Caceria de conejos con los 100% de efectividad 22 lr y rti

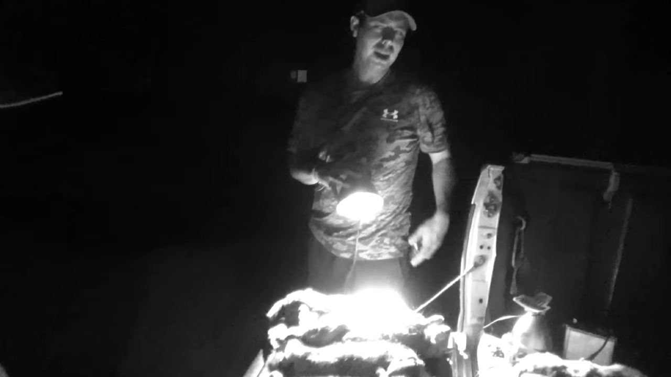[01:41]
Así que a la máquina pegó buenos tiros. Bueno, no pudimos grabar todos los tiros, pero se pegó buenos tiros.
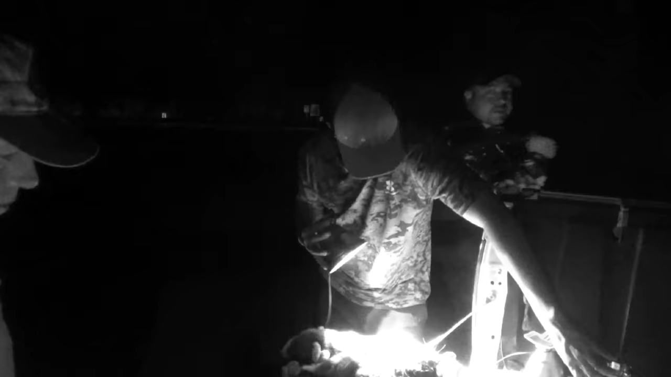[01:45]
Ahí, aquí está 100% efectividad. Yo le tiré a los más grandes, yo.
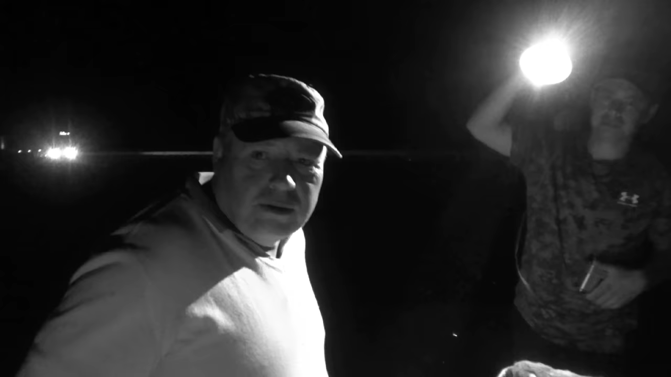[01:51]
A los más grandes, ¿verdad? Allá está el gordo, compadre, con el RT y se pegó buenos tiros también.
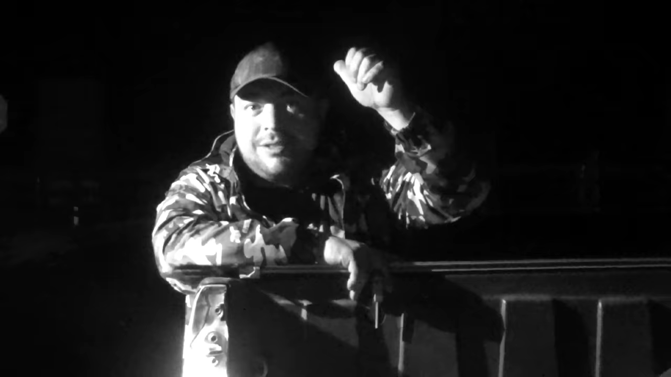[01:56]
Okay. Vamos aquí, compadre.
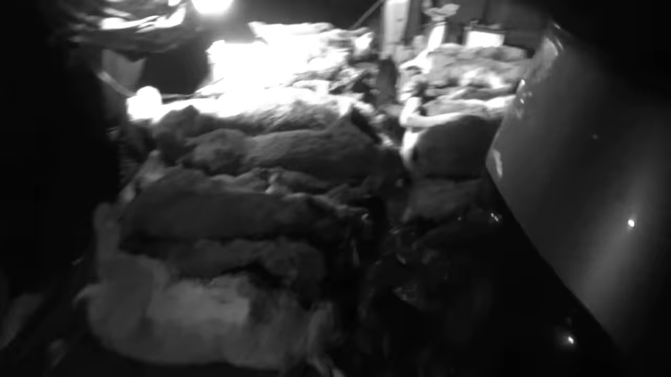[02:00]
Muy buena cacería, así que un control de plata.
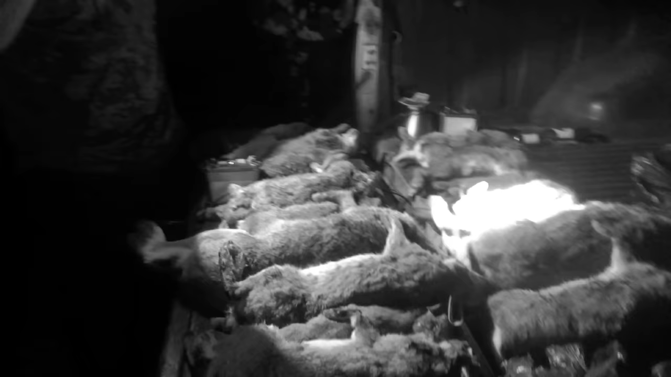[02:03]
Así que ahí lo vamos a mojar con el video, con los tiros que se pegaron. Bueno, igual grabé unos tiros, te pegaste un tirazo, weón, como a 100 metros a un conejo. Varios que no se grabaron, ¿no? Bueno.
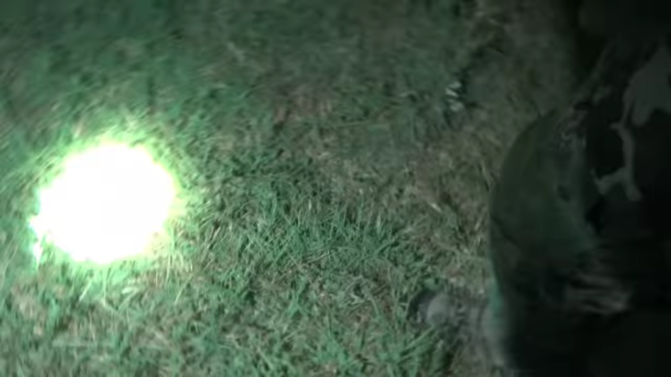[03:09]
Oye, justo no justo, está la parte izquierda. Ahí está, mira. Justo. Oh, va arriba.
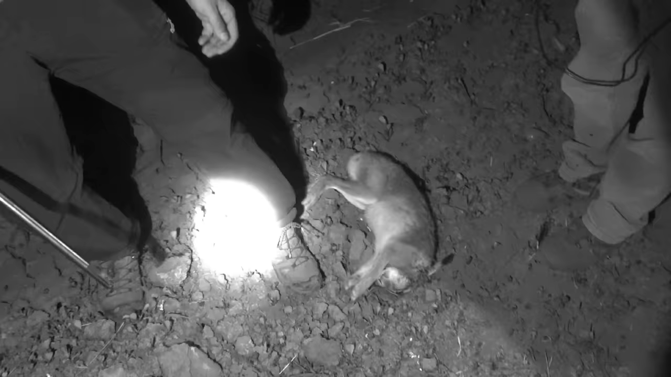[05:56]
Puta, acabo, buen tiro, la cámara enfocó bien. Anda, sí. Máquina, perro, buena. Mi papi.
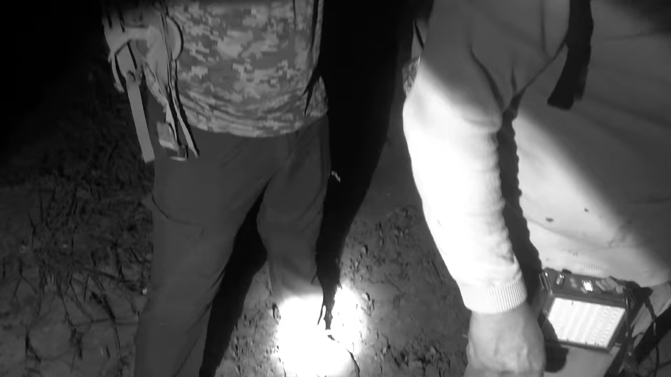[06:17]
La... Puta, le será, cabrón. Fue tirazo. Bueno, la cava no enfocó bien. Se fue pura chiruca. ¿No?
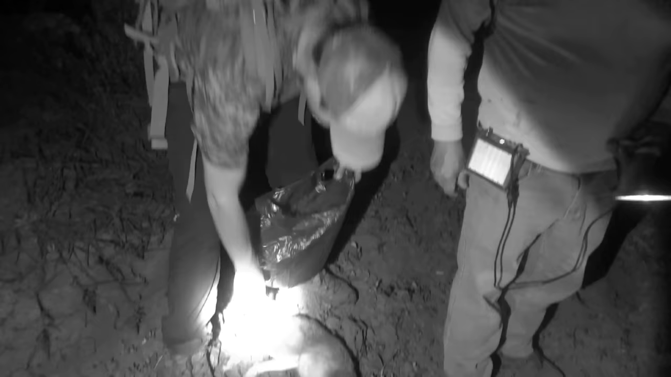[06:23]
Está en la orilla, mira. ¿Te veis? Oh, en la cuarta está acá, mira. El paralaje, guatón.
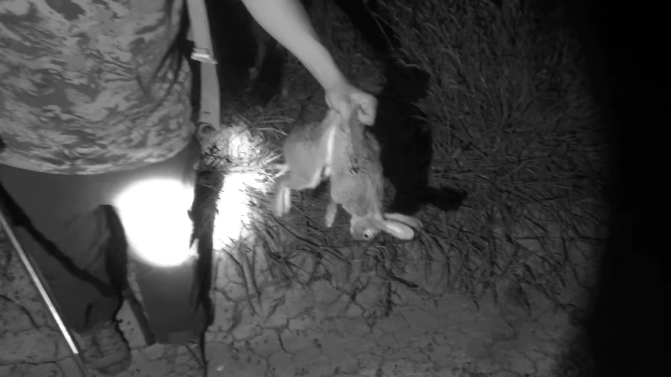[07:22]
Ah, te voy, compadre. Pura chiruca. Chiruca. Pero mire, mire. Mátala, me echaron la mochila aquí la otra.
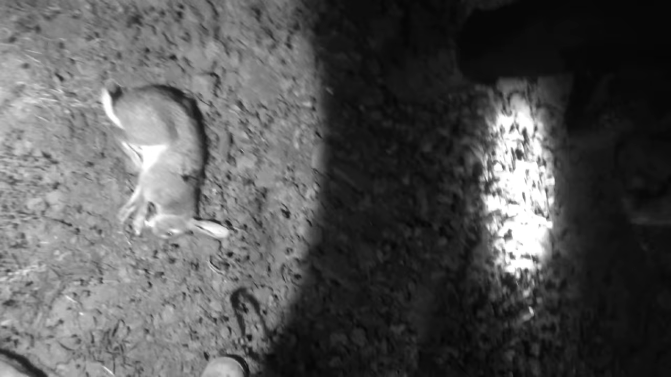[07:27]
No, si vos insiste. Corre, que marca, que marca. Está medio, medio. Está, no, está grande, bien.
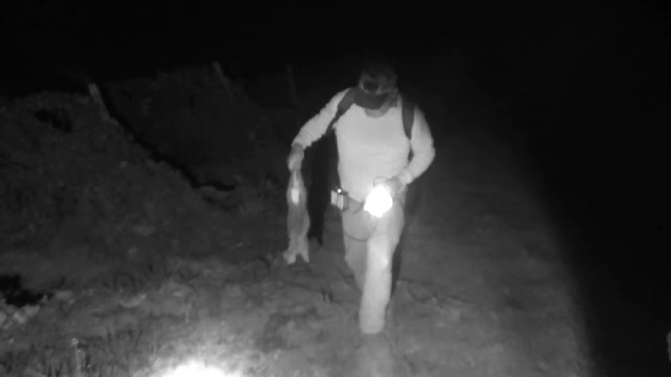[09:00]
Bueno, acá 100% festividad. La pura oreja. Voy a buscar el conejo que pegó ese conejo, sí. Pegó el Fernando de lejos. No, estaría, ¿cuánto estaría? Unos 80 100, metros. 80 metros.
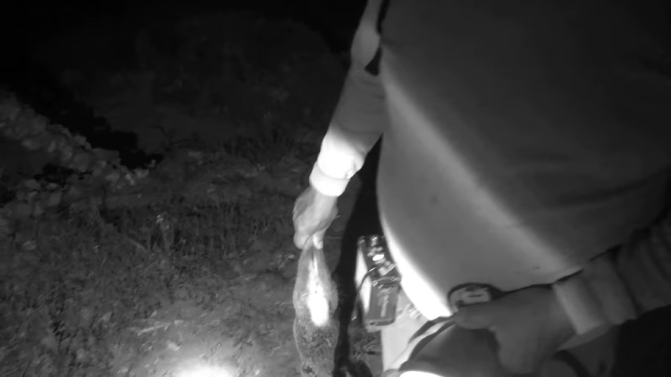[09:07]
Si es que no es más. Yo iba a unos 100 metros estaría. ¿Sí o no, perrito? Andale, tal, oye, man.
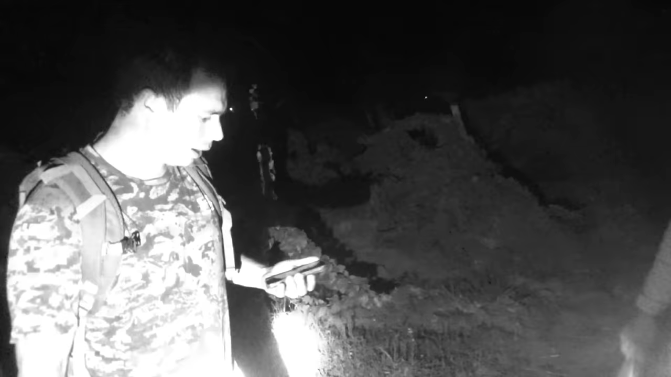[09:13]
Pero mira, está con el antena en el celo, vamos pillando conejos. Ahí está el gordo que bajó ese conejo. Compare ahí. ¿Le pegaste, guatón? Ahí está, vos.
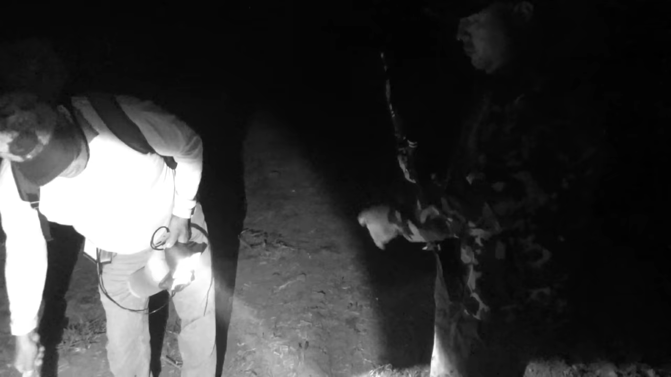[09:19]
Pero está chao. No le tiene fe, papá, weón. Puta, la va a poner. Yo le pego con la piedra, con la mano, y yo ahí le pego hasta.
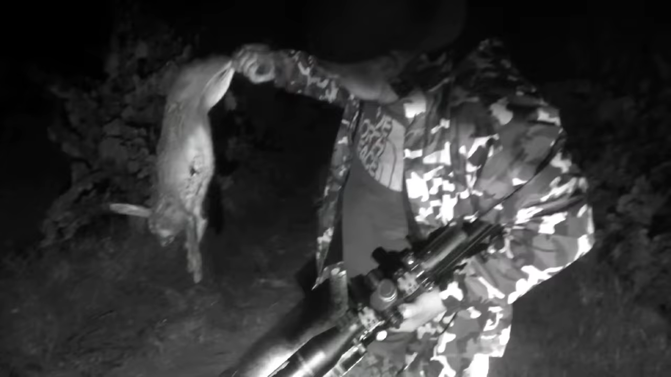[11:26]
No, es otra, papi. Es otra. ¡Perro, weón! ¡Anda no ahí letal, weón! Oye, mira, para acá, weón. Ahí le pegó el...
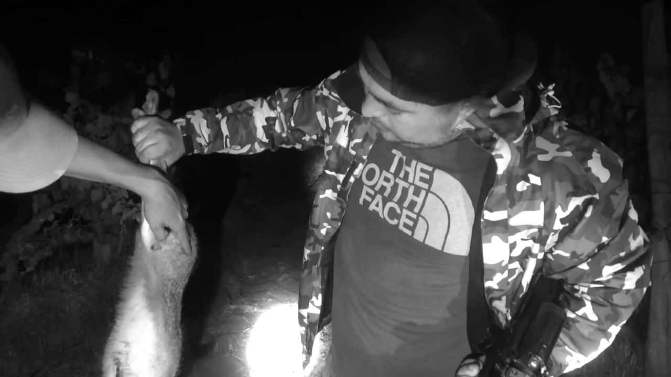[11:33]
Ahí me cayó. Chiruca, pero chiruca. Me cayó.